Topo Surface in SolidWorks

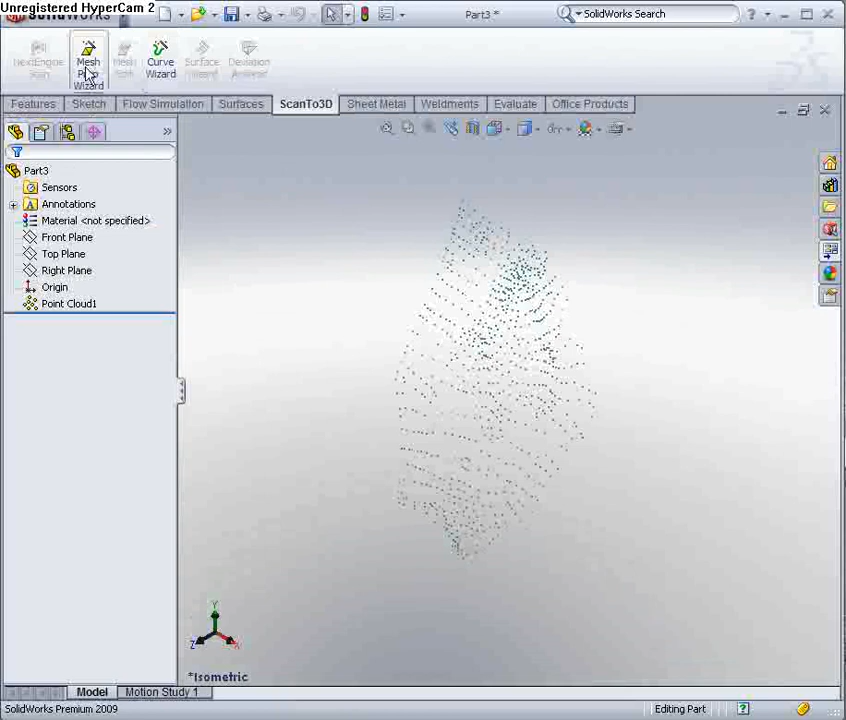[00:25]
So what I'm going to do, I'm going to use my Scanda 3D tools. The first thing I'm going to do, I'm going to turn this point cloud into a mesh,
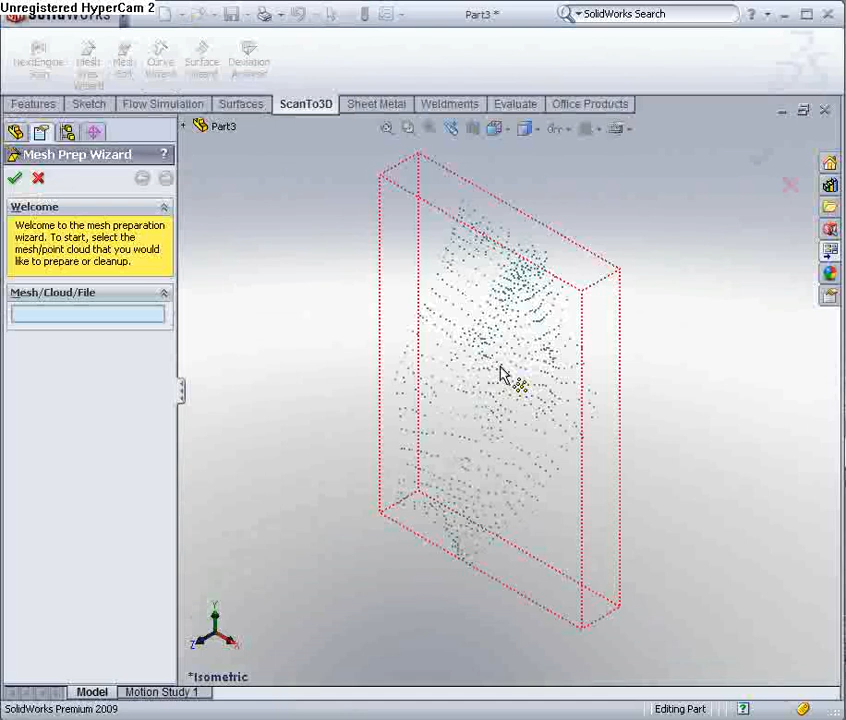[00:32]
and I'm going to automatically orientate that, and I'm not going to simplify the model,
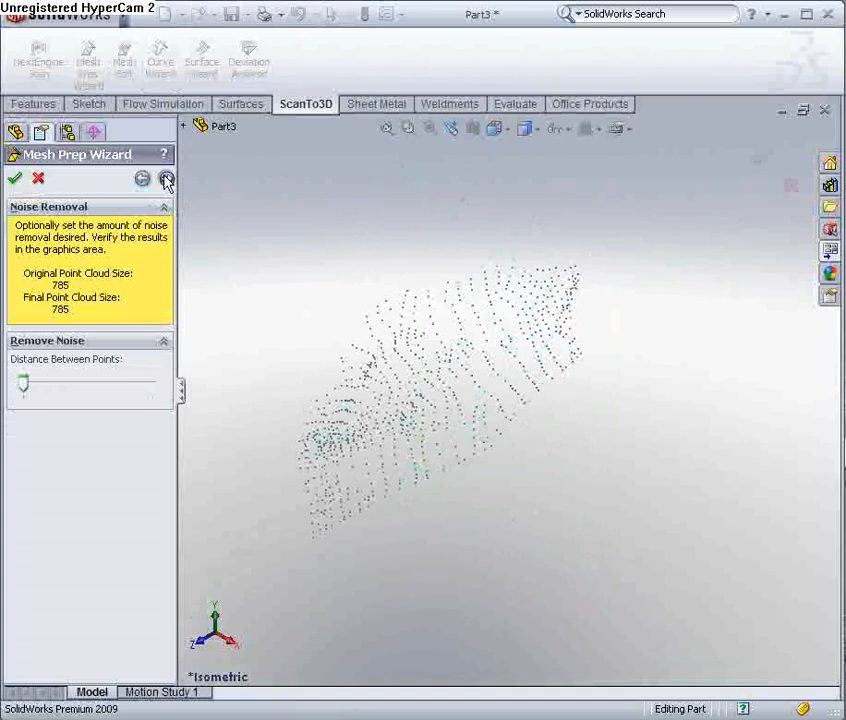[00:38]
because there's not that many points, it's only 785, but I could create simplifications at this time.
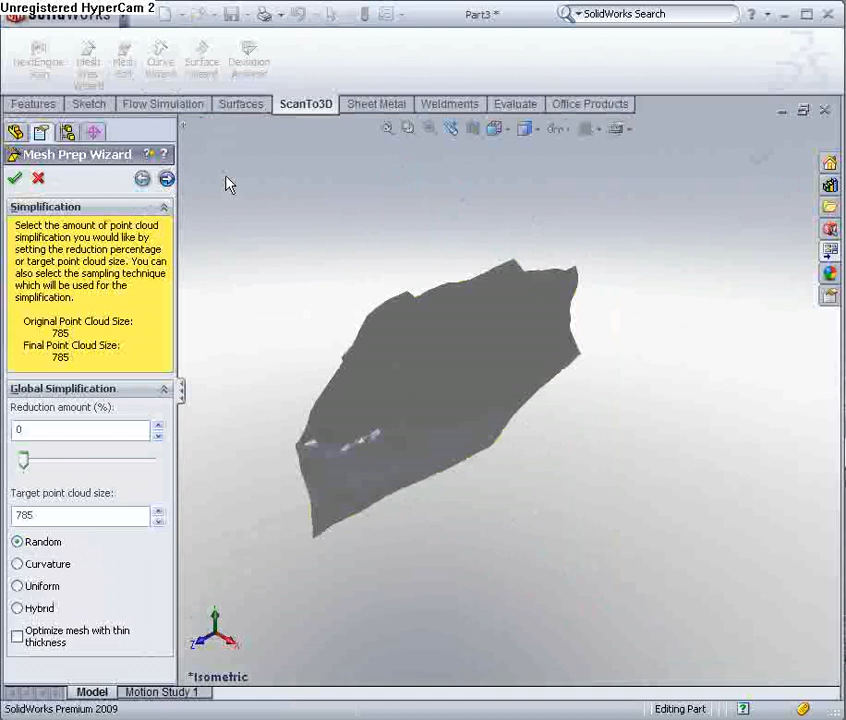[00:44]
I'm just going to turn on the edges so we can see that mesh a little bit more clearly.
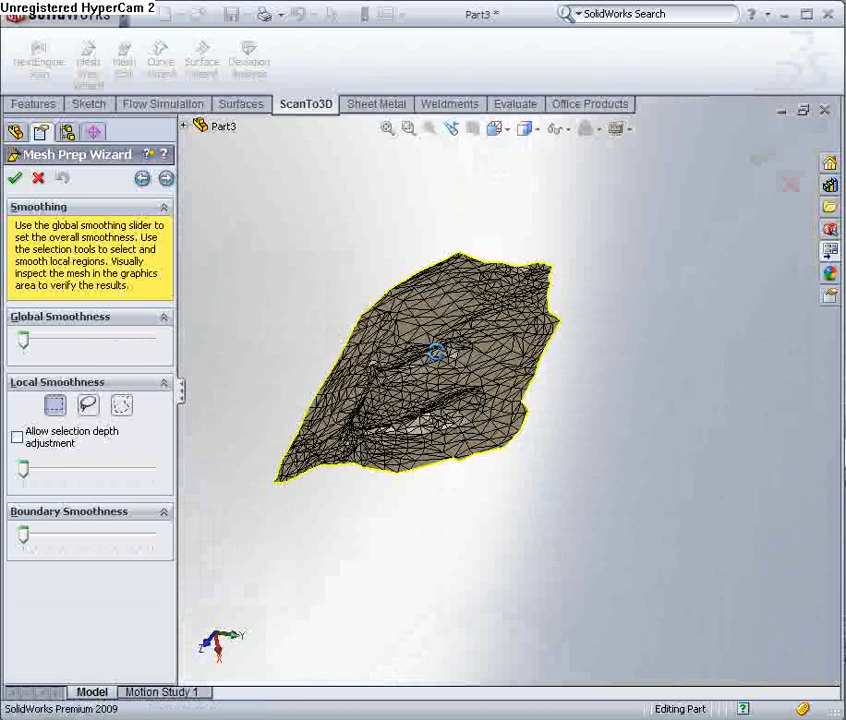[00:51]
As you can see, it captures quite that. I mean, what we can do is actually smooth out all those curves, but I'm going to leave it rough,
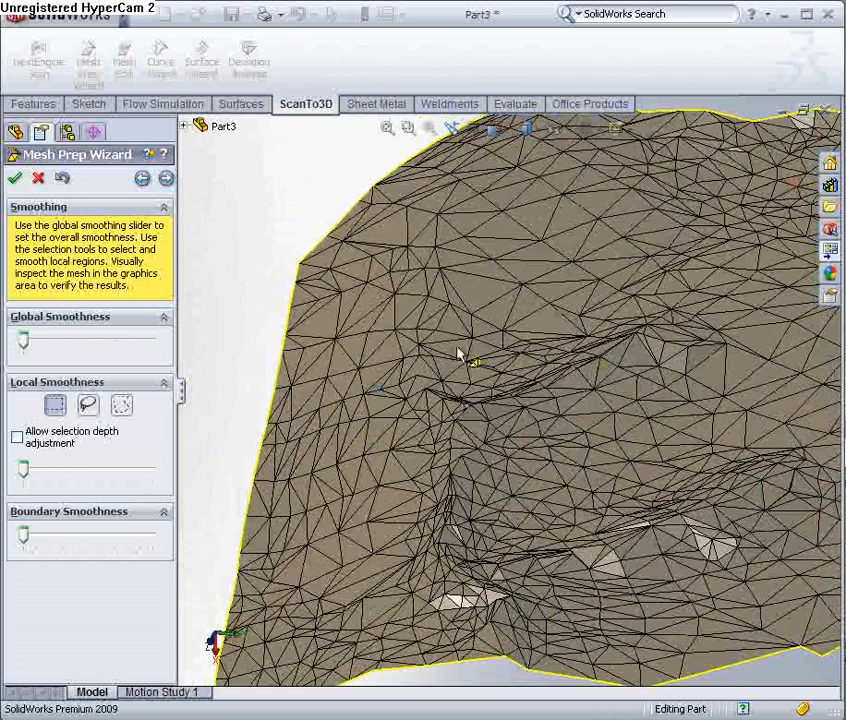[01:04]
because that way our surface is going to capture those spikes and any troughs more accurately. What we can do, if we wanted, we could choose a localised area and smooth that on its own. I'm not going to. All we can also do is smooth the boundary. But I'm going to leave the mesh like it is. I'm going to go straight into creating, automatically creating the surface,
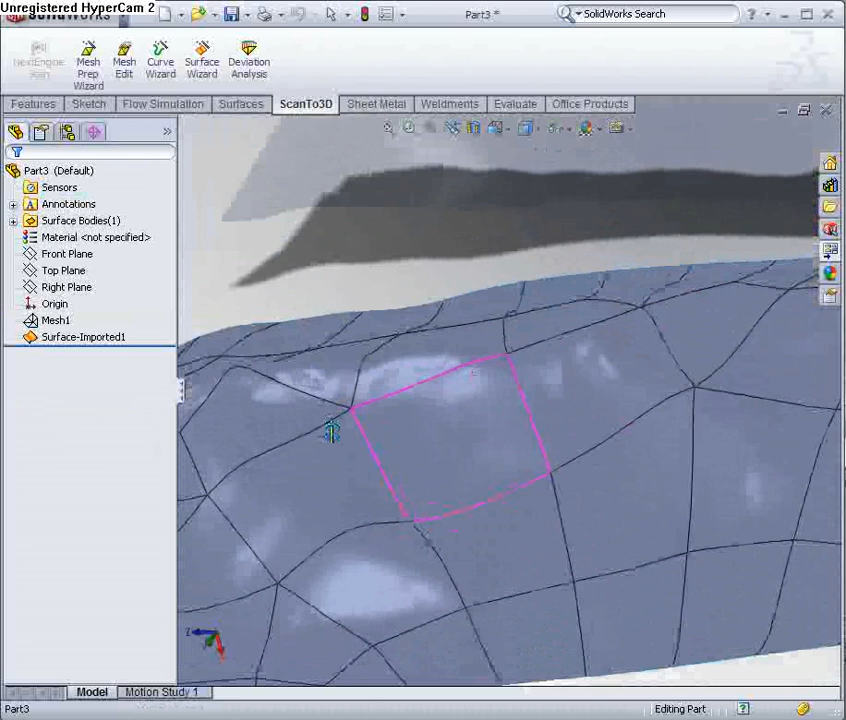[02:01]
OK, we'll turn that off for now. OK, there's a number of other tools there for comparing it against the mesh, deviation analysis and other stuff.